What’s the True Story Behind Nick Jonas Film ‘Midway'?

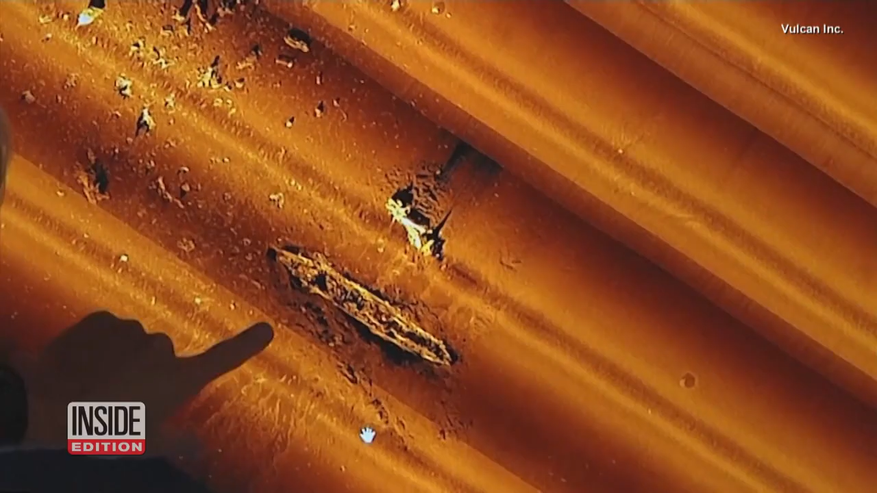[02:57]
This is the bow right here.
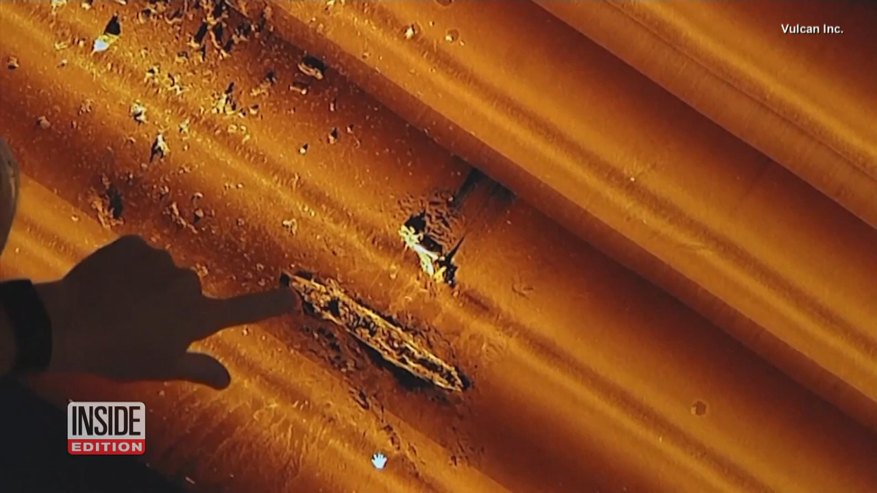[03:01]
And as you've seen on the video, I mean the bow, you reach up to the point, right up to the haze, and it's mud.
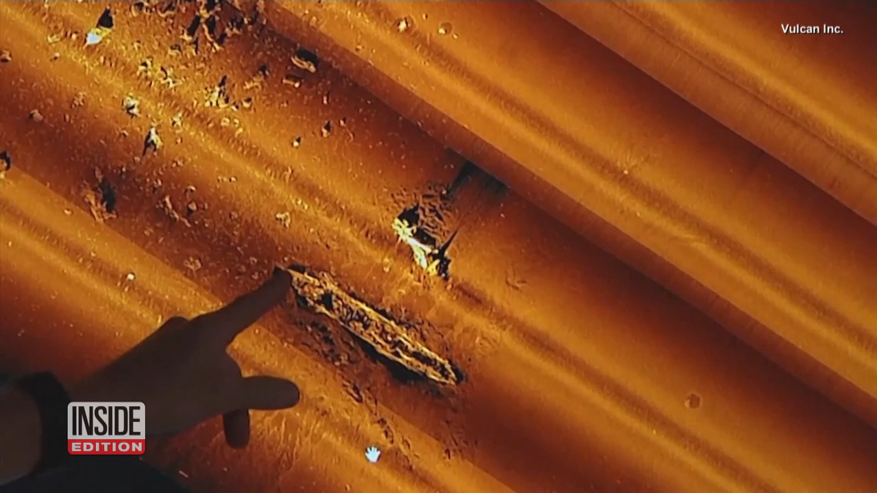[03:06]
So she's buried deep. It was located by a team from Vulcan, Inc.